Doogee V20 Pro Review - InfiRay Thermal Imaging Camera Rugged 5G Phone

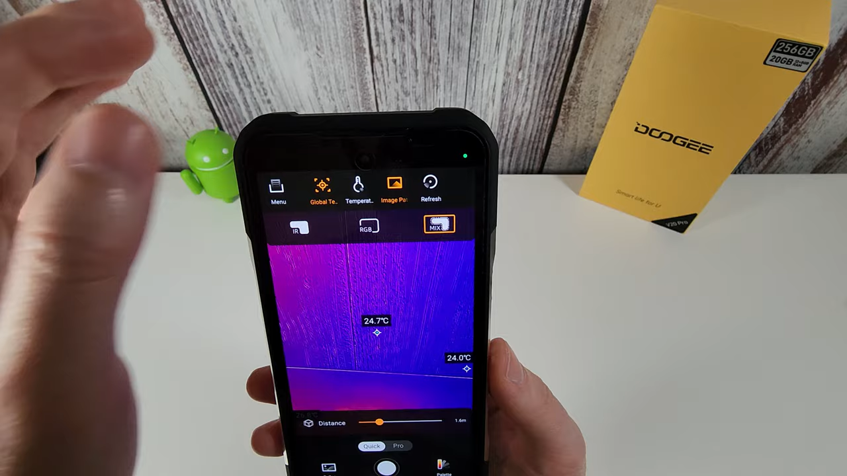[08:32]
On screen: spot 24.7°C
an expert in thermal imaging so people may prefer this idea of being able to see the object obviously even if it's not really that warm.
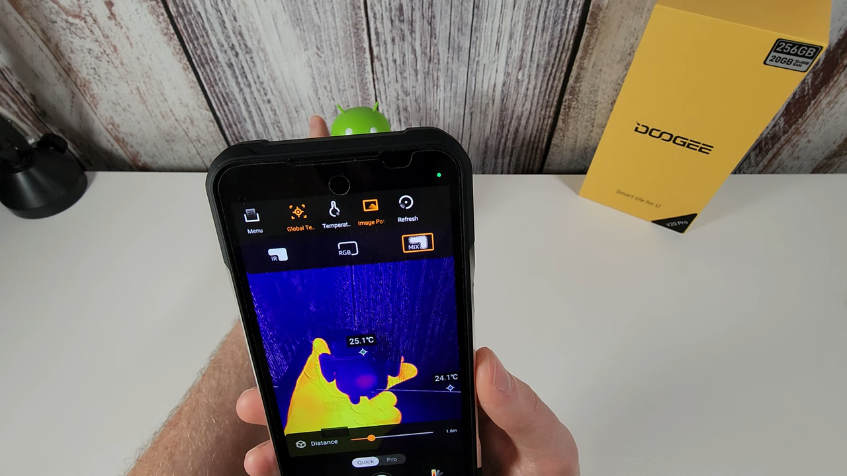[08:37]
Now you do get a pro mode as well and now this is quite good.
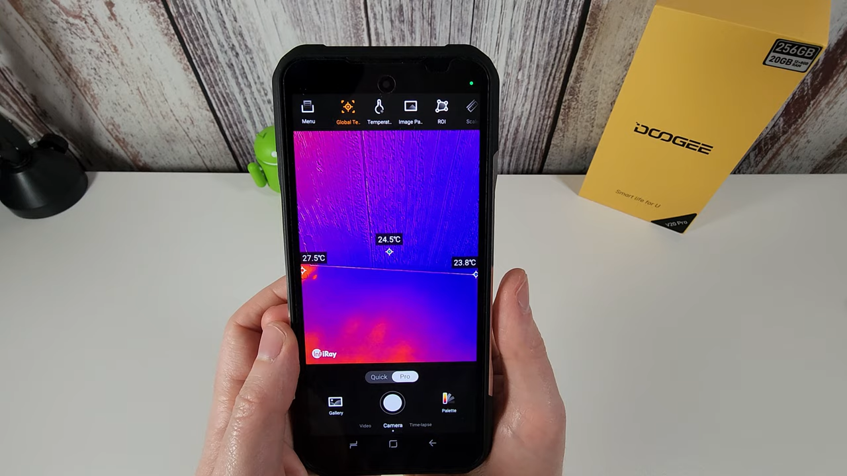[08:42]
On screen: spot 24.5°C
If we have a look in the pro mode you get these additional settings here. So let's say for example we are going to just monitor certain areas of our picture.
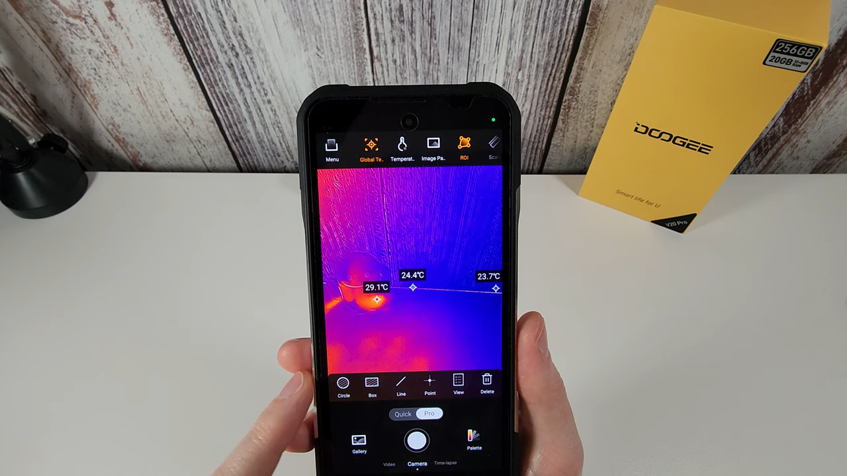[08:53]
On screen: spot 24.4°C
So we've got our phone set up somewhere and we just want to monitor let's say the little android figure here. So we can now draw a box around there and this will be constantly monitoring the max,
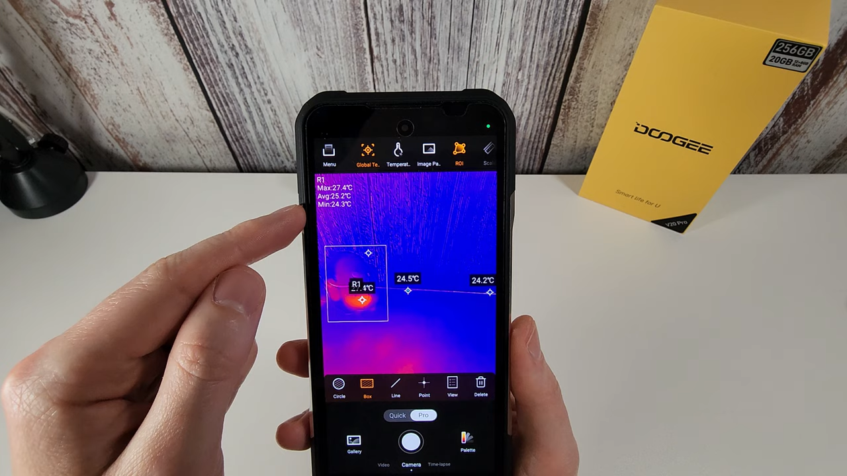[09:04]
On screen: max 27.4°C, min 24.3°C
the average and the minimum temperature inside that square.
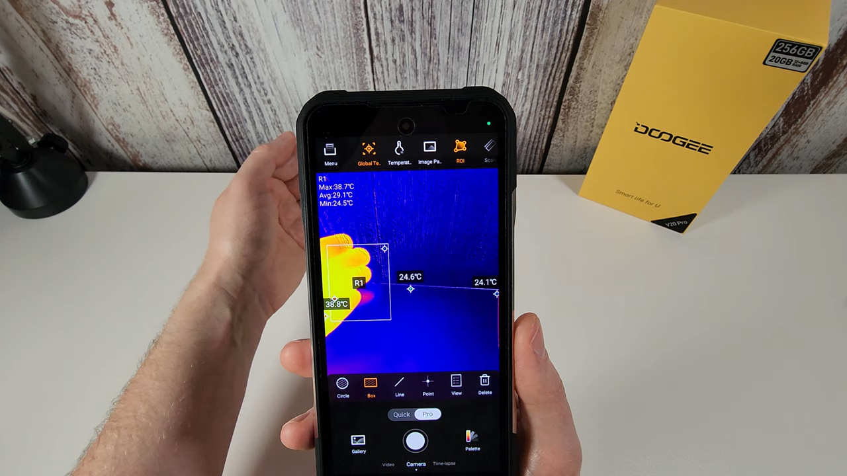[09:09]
So now if I put my hand in here you'll see the max temperature has now gone up. It's going back down again.
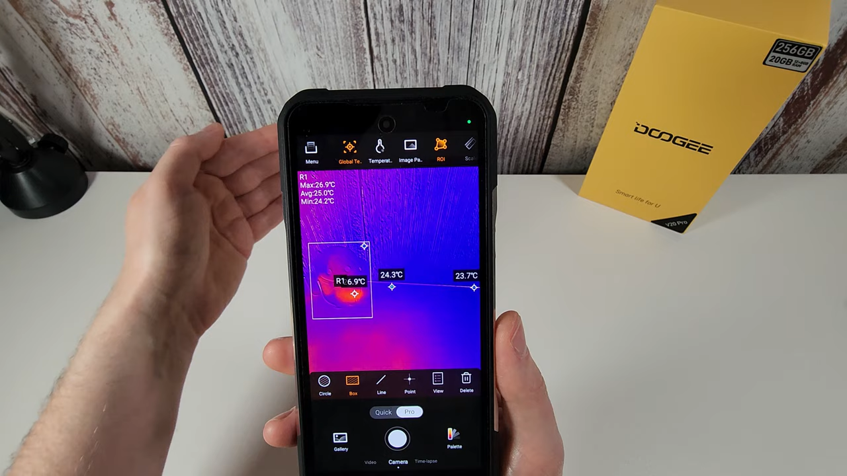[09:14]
On screen: max 26.9°C
So this is a live reading of that box there as to what the temperature is inside it.
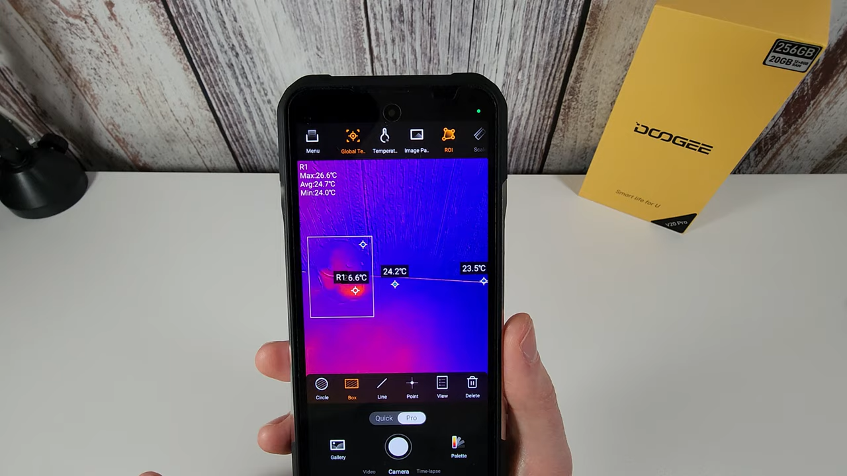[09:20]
So that's quite a nice little feature and you can draw circles. You can have all different sorts of lines,
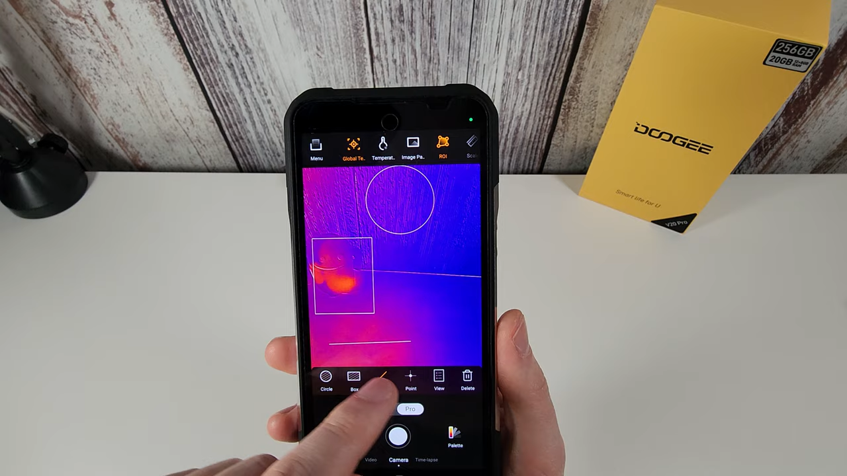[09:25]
points, so you can really set up a huge amount of detail here as to what you want to capture.
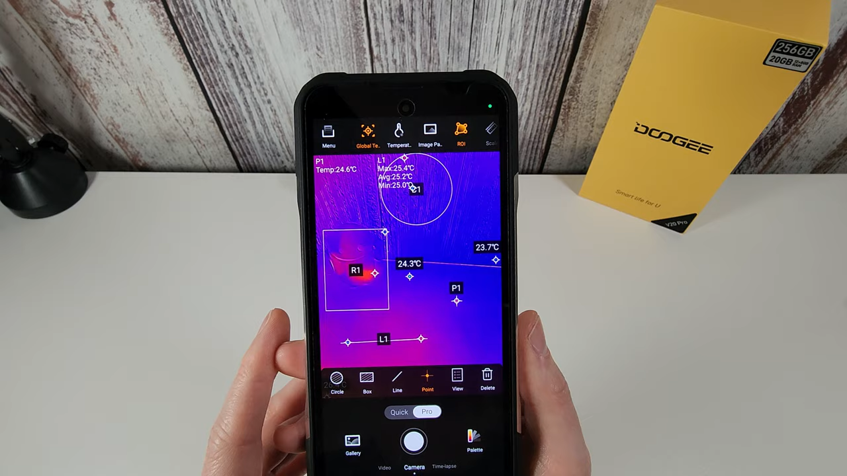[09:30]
If you click on view here you can see all the details of those different areas that
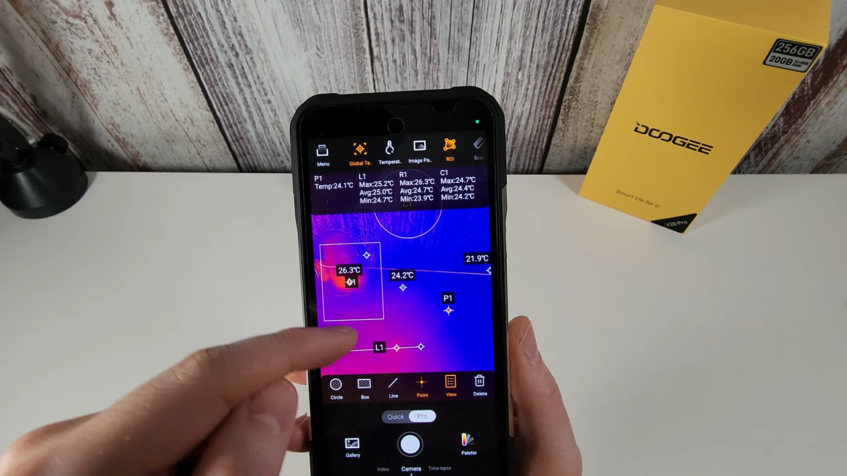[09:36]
you've set up and of course you can delete to clear them off the screen. So that's quite a nice one in the pro setting there.
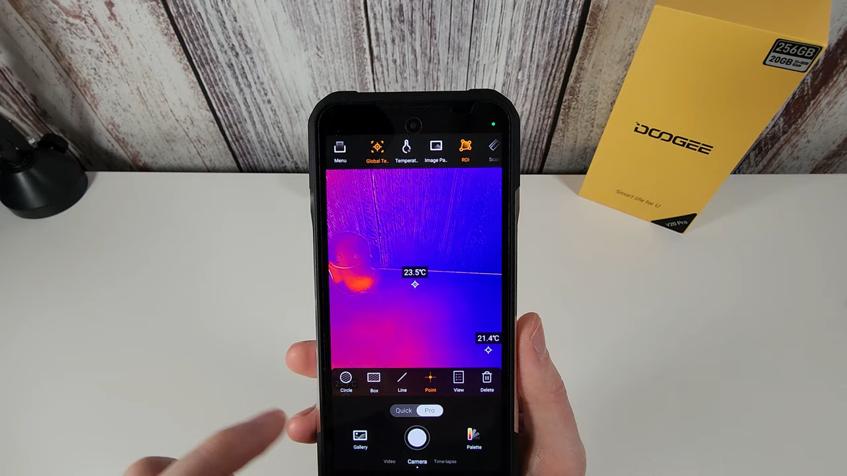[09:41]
On screen: spot 23.5°C
I personally just stick with quick because I'm just using this for testing.
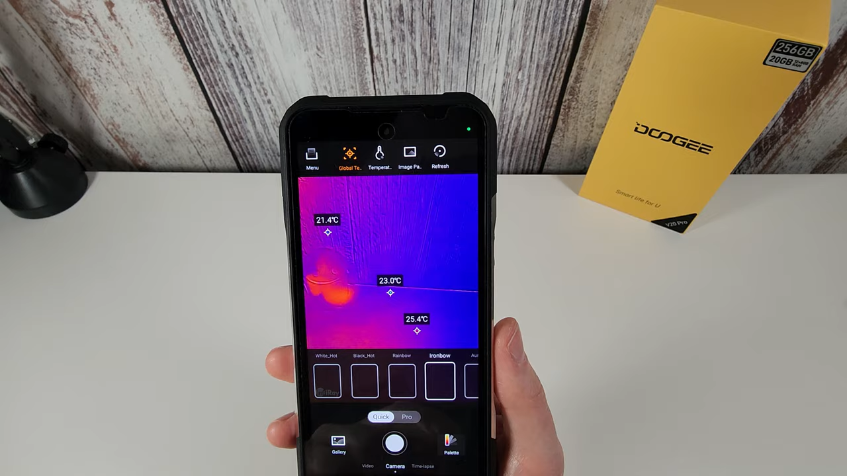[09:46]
On screen: spot 23.0°C
You can also go into the palette and select what type of palette you want to display.
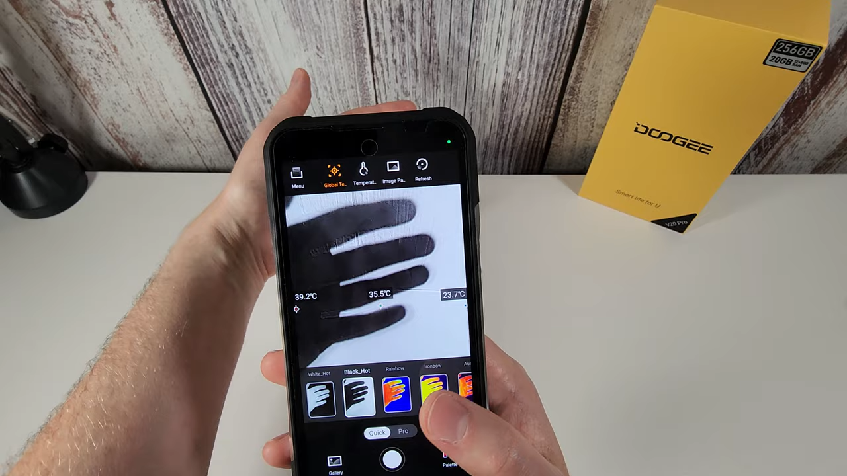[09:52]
On screen: spot 35.5°C
So again this will just make a slightly different view of your heat source here.
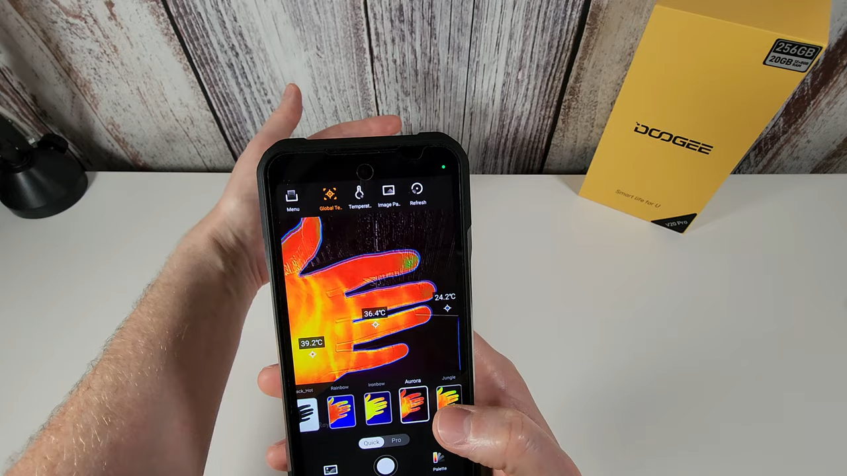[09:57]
On screen: spot 36.4°C
So there are a few different ones to choose from.
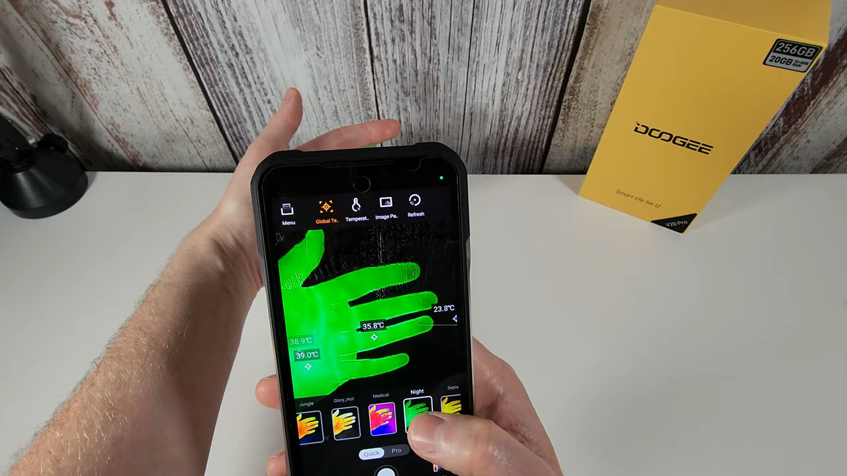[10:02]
On screen: spot 35.8°C
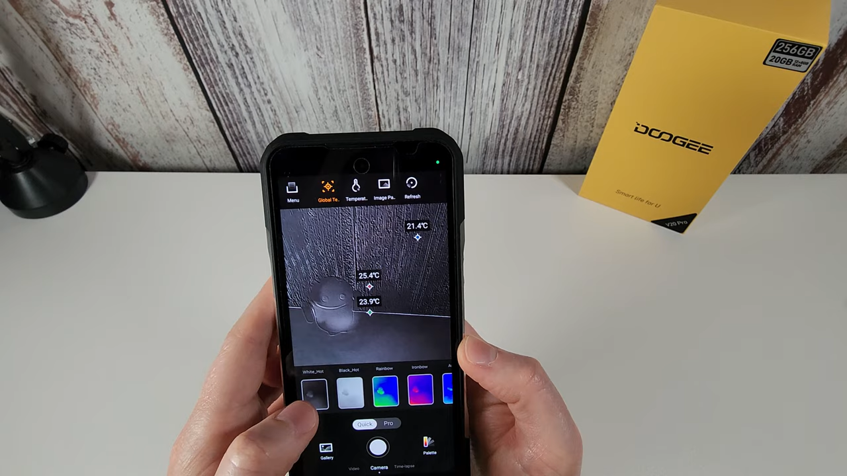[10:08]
But all of them obviously have their own different effects. I'll leave it on the standard one here. But yeah that is the thermal imaging camera.
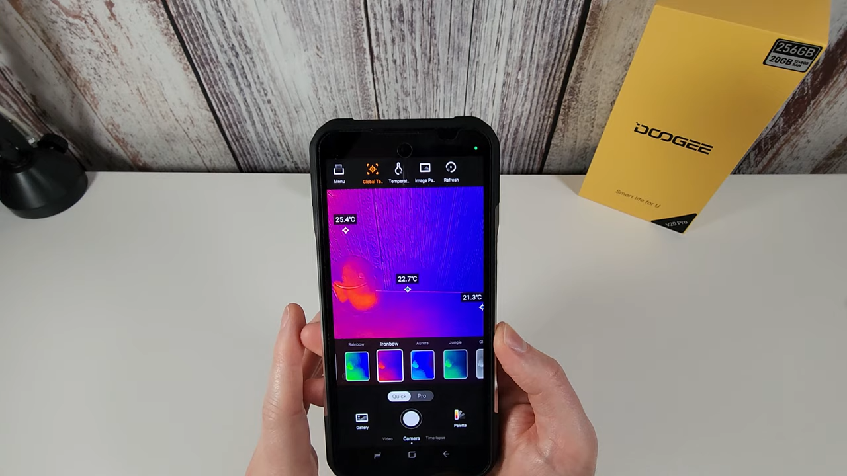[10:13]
On screen: spot 22.7°C
You can do the time-lapse option as we mentioned earlier and set it to take a frame every three, five, or ten seconds.